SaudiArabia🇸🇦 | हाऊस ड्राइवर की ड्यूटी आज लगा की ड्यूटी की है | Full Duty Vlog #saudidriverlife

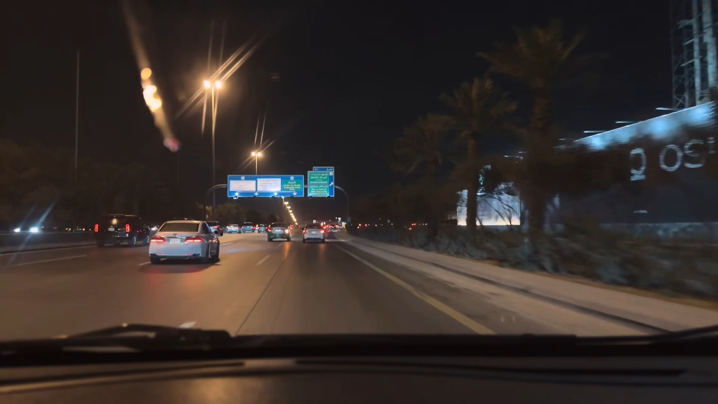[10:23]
किंग सल्मान ये कैशी रोड है याँ पर बहुत कैमरे में बिलते हैं इस बेख गी कैमरे बीदबा जाती है और अगर जो रियाध